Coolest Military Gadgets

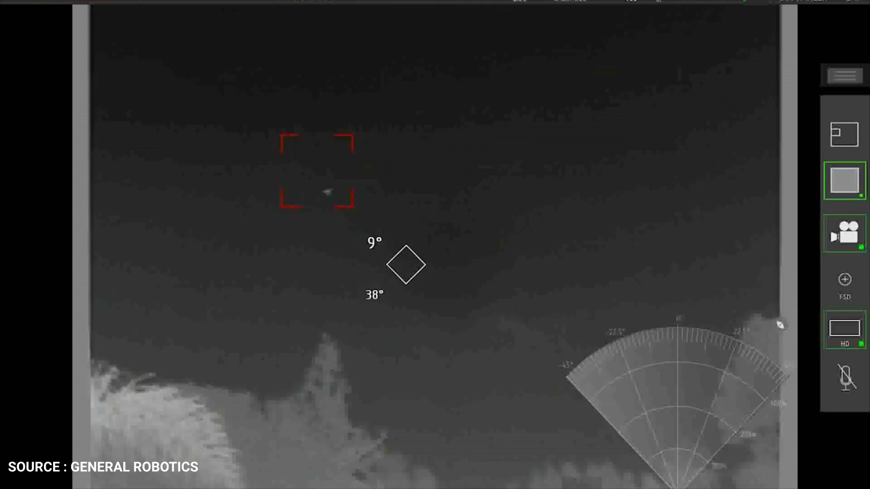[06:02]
command, video, and GPS, thereby forcing the drone to stop, land, or return to base.